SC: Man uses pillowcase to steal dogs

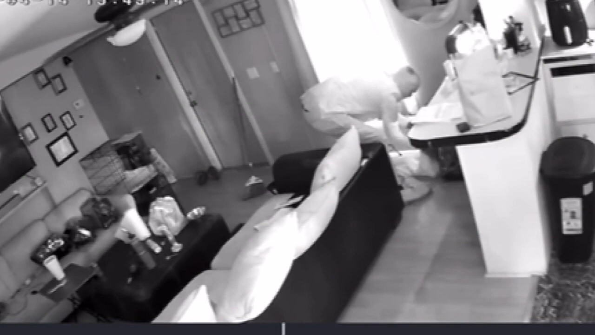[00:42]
You can see on video when he enters the living room to take the pups, put one of them in a pillowcase and they was fighting trying to get away and then he took the other one shoved her in the pillowcase and as he tried to get out the door,
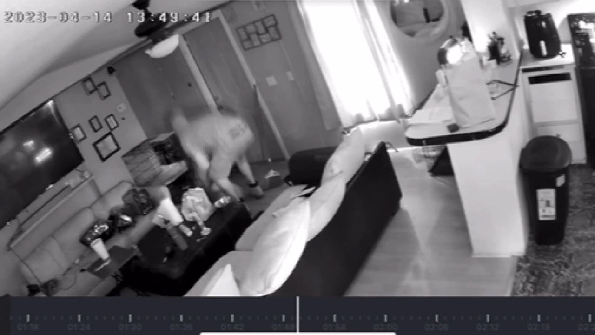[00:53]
the French and one of my Frenchies got out of the pillowcase and he grabbed it and shoved him back in the pillowcase.